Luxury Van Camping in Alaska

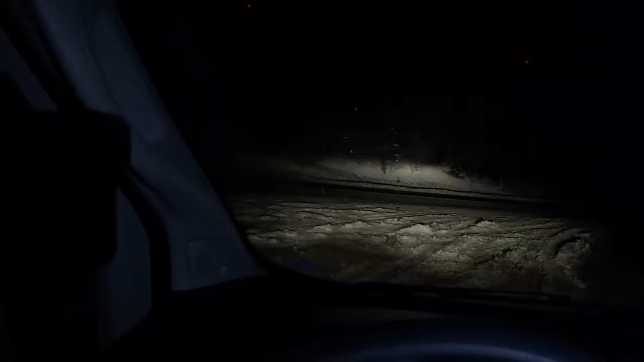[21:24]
Well, I just tried to turn around and got myself stuck again